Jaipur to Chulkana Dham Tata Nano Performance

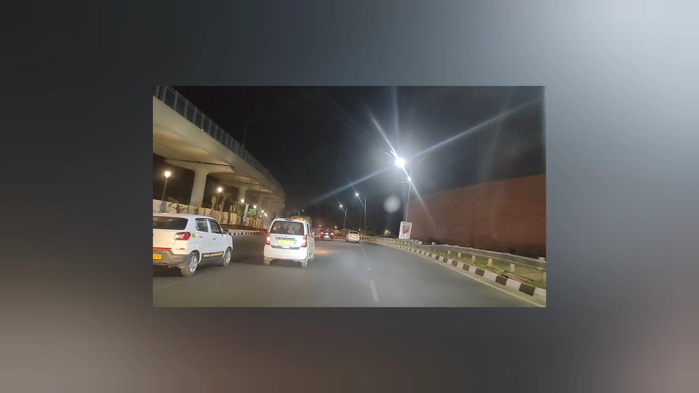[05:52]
लेकिन हाँ छोटे मोटे जो काम थे हमारी गाड़ी के वो हमने कराए। उसमें एक्स्ट्रा जो चीज़ें हमें लाइट्स दिए थी वो लगवाई, LED बल्ब्स को सही कराने थे वो हमने सही करा लिए
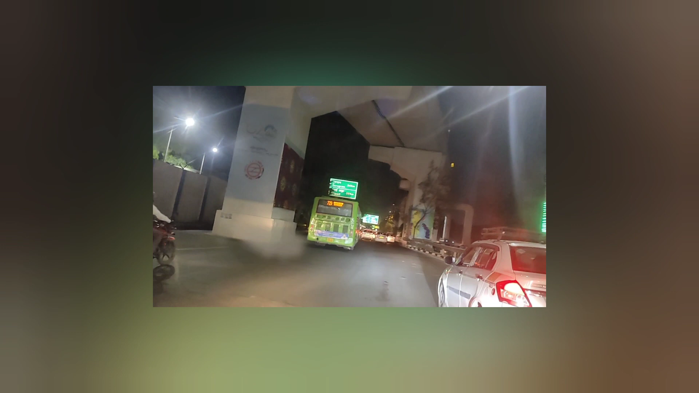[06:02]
और गाड़ी थोड़ी सी दिखने में अच्छी करा दी। DRLs भी लगाई हैं हमने हेडलाइट के ऊपर।
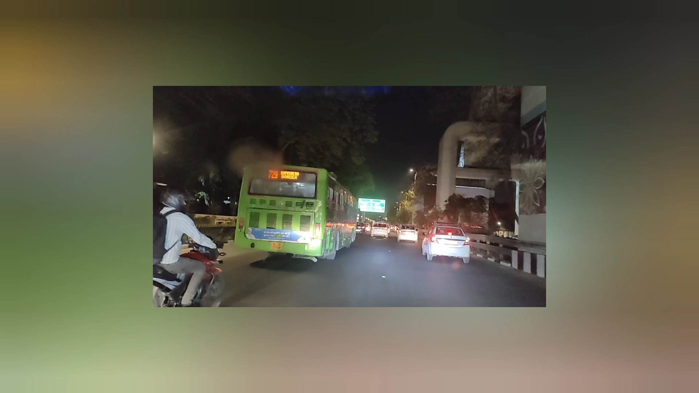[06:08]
आप देखो इस समय हम लोग दिल्ली से गुड़गांव के रास्ते पे हैं और
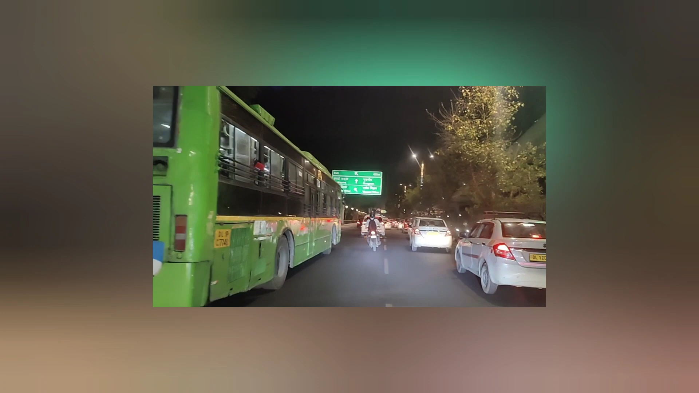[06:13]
गुड़गांव लगभग हमें अभी 22 से 30 किलोमीटर के आसपास होना चाहिए जहाँ पर हमें डेस्टिनेशन पे पहुँचना है, जिस होटल में हमें पहुँचना है। और इस समय जो आप देख रहे हो ना दिल्ली एकदम जगमग करती है,
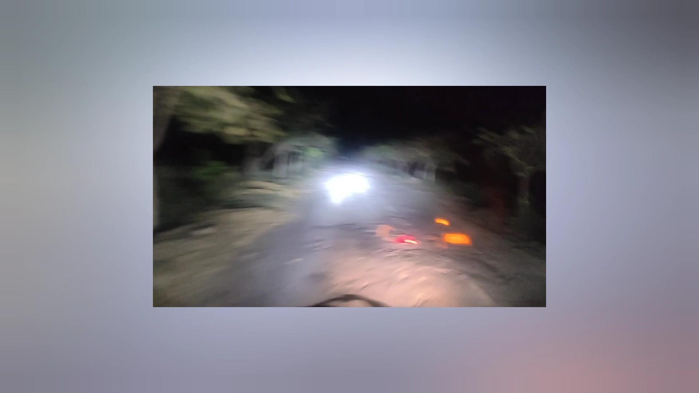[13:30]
और हमारी लाइट्स की सेटिंग बहुत अच्छी हुई थी कल, जो आप अभी कैमरे में देख सकते हो, बहुत अच्छा शानदार वाला फॉक्स आ रहा है इसका।